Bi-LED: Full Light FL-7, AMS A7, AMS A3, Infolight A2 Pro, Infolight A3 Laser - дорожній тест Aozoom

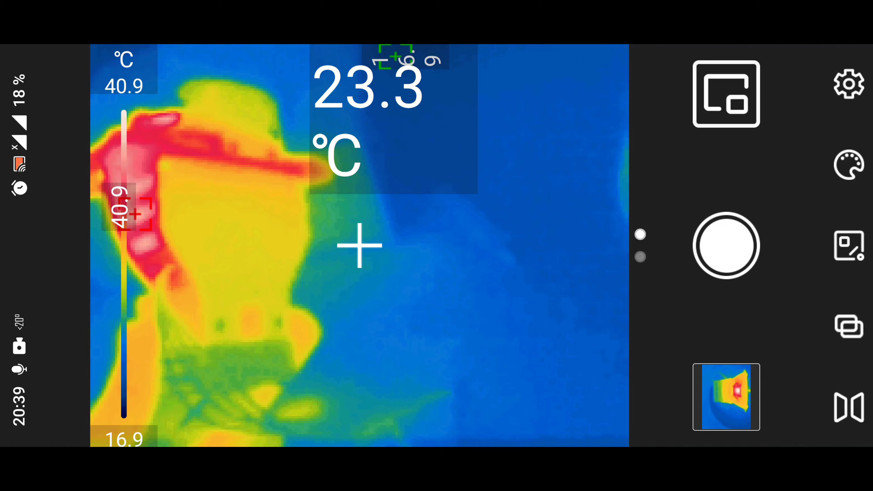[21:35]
On screen: spot 23.3°C, scale top 40.9°C, scale bottom 16.9°C
ось так у нас відбувається обмін теплопередачі радіатор знизу у нас тепло майже не виходить гріється у нас в принципі все непогано тут у нас кулер
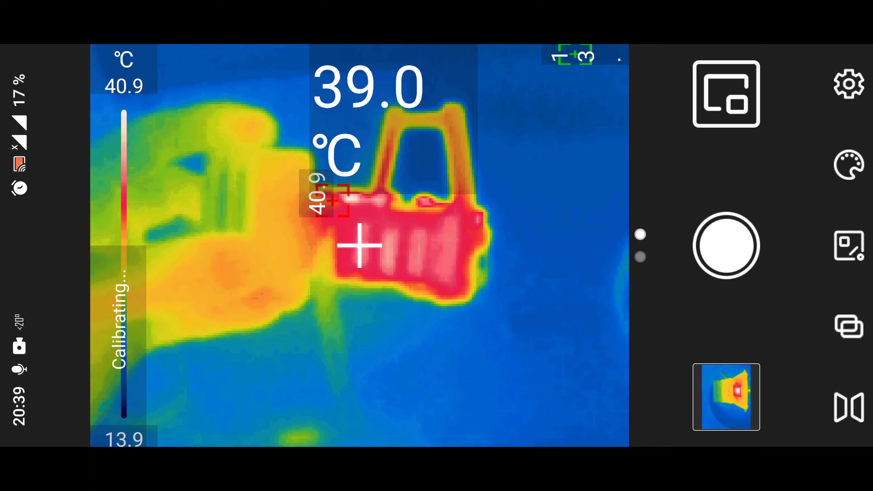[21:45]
On screen: spot 39.0°C, scale top 40.9°C, scale bottom 13.9°C
охолоджує
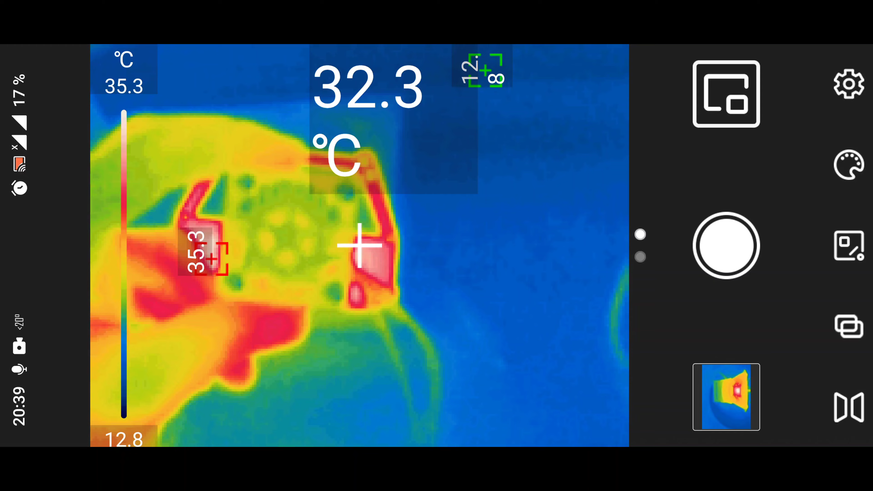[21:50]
On screen: spot 32.3°C, scale bottom 12.8°C
позаду бачите він холодний видуває все вперед і наш чіп